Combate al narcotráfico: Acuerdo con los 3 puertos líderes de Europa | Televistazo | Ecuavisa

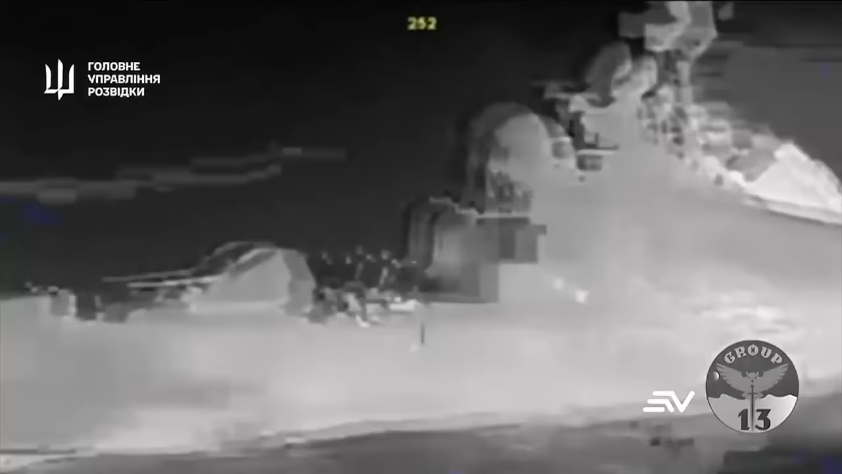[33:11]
una fragata misilera rusa en el mar negro frente a las costas de la península
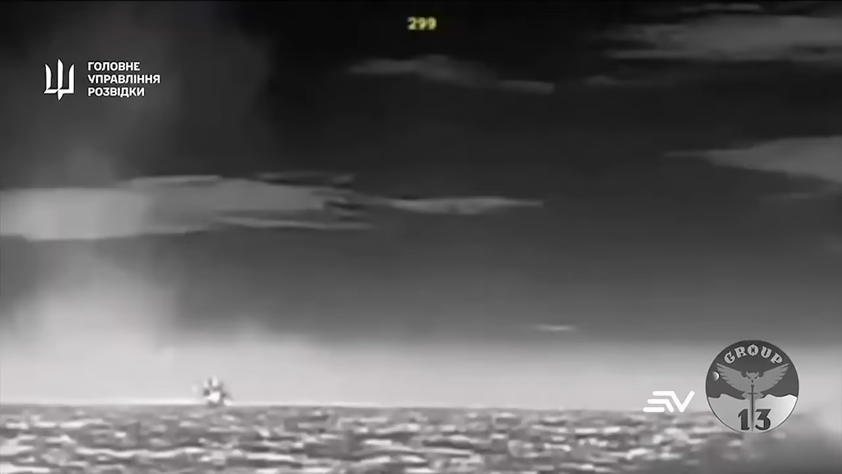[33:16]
de Crimea y describen la acción como una operación especial en la que utilizaron